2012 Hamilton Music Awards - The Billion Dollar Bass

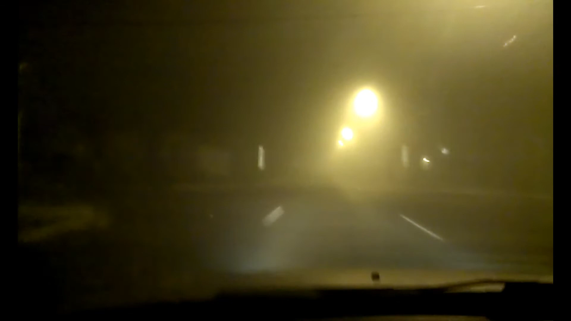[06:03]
The drive home was very foggy! Very foggy! Awards night! It's gotta be the foggiest I've ever seen! It's continuous all the way from Hamilton! Hamilton is just socked right in just like this!